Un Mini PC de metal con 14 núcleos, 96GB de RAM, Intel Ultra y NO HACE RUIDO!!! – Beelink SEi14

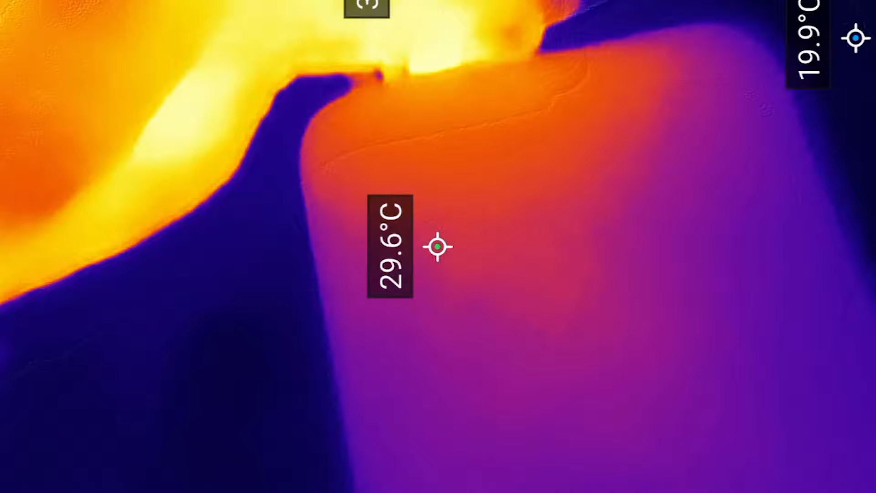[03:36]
On screen: spot 29.6°C
Apenas pasaba de los 30 grados, no se escuchaba prácticamente nada, y aún así movía el juego,
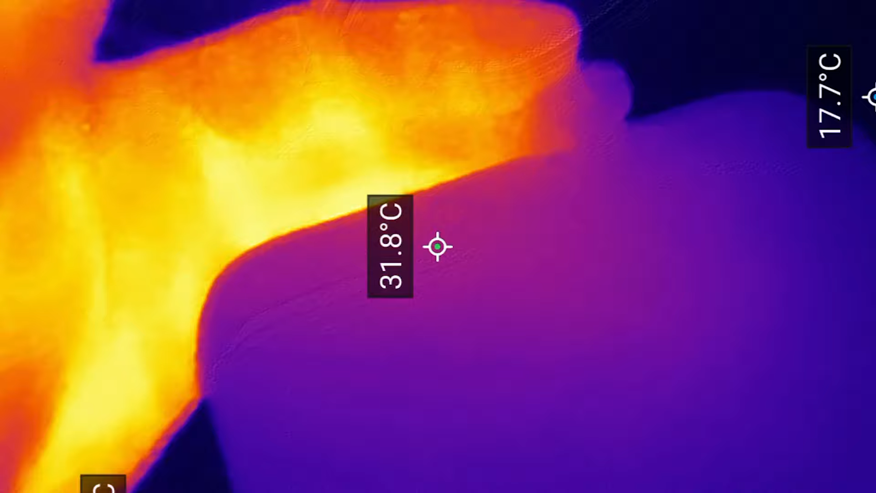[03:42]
On screen: spot 31.8°C
para mi sorpresa, tratándose de una gráfica integrada con bastante soltura. Pero bien, vayamos con tareas del día a día, como por ejemplo Word.
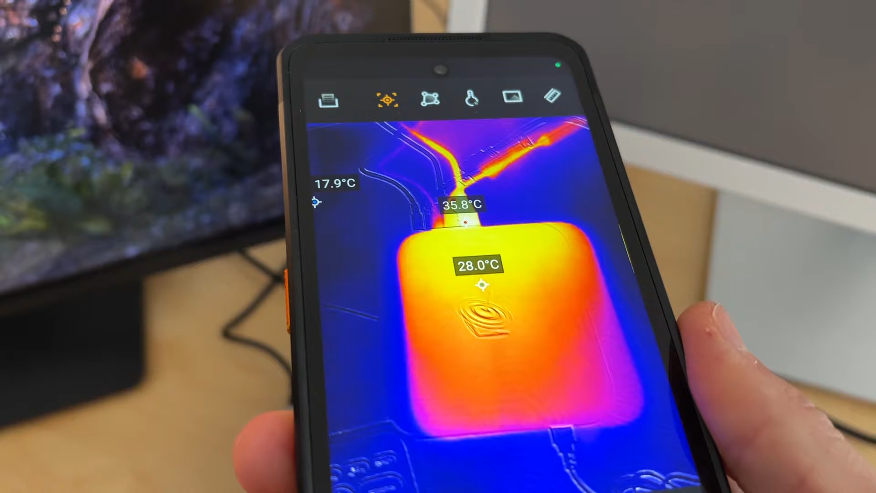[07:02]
On screen: spot 28.0°C, max 35.8°C, min 17.9°C
Fijaos, la térmica, justo cuando estoy jugando, alcanza los 52-54 grados de máxima,
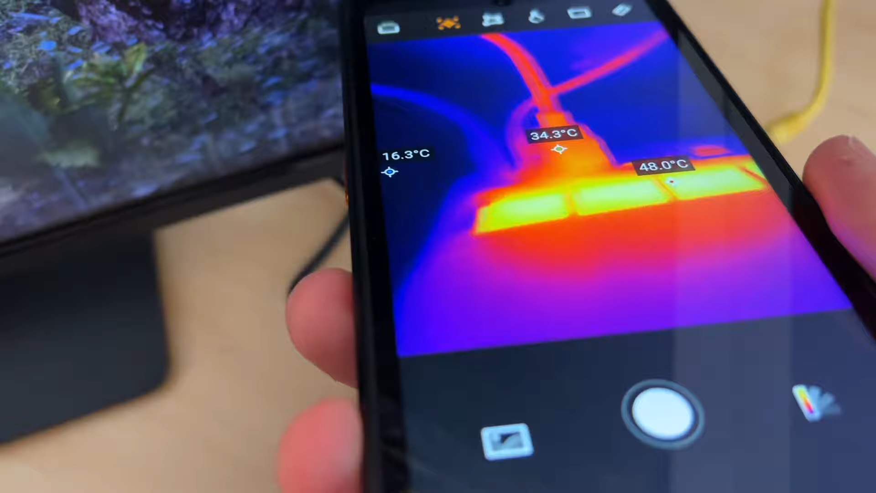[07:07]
On screen: spot 34.3°C
una vez que lo enfoco, a la parte donde tiene la CPU y la GPU.
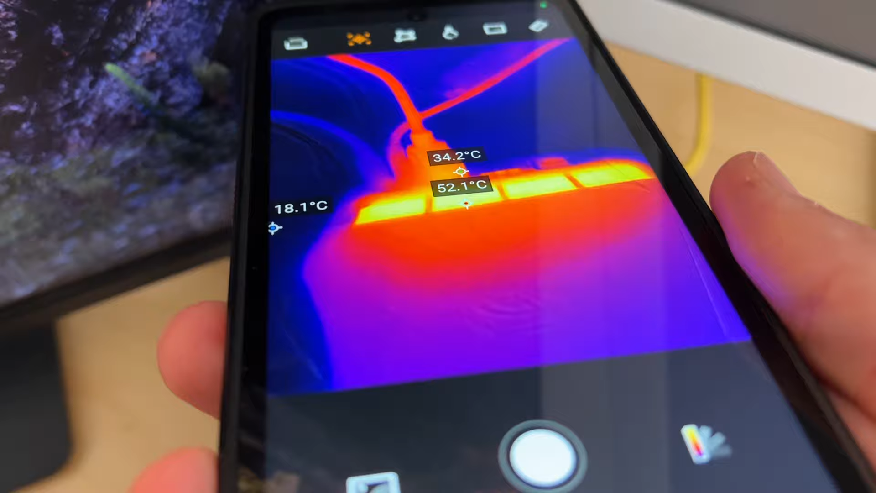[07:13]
On screen: spot 34.2°C, max 52.1°C, min 18.1°C
54 grados de máxima, no está nada mal. Además reparte bastante bien el calor, fijaos como la parte delantera, apenas se calienta.
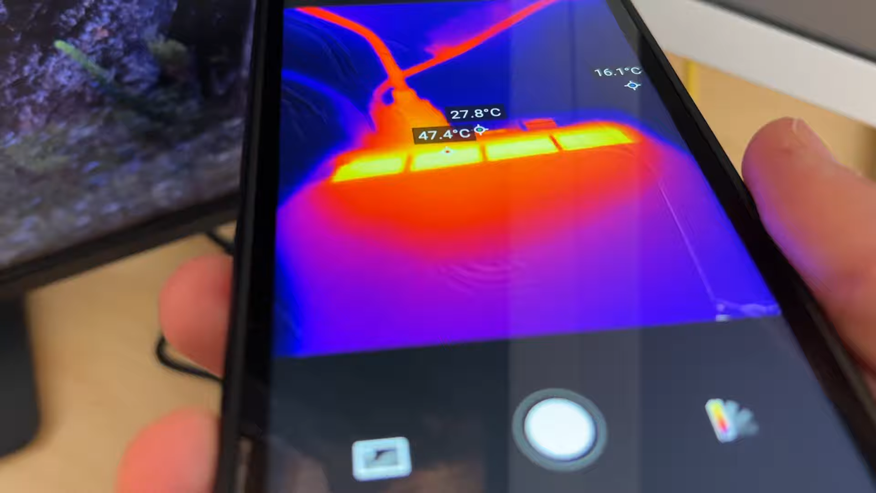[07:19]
Y es gracias a esta cámara térmica, que ya la probaré posteriormente en este canal.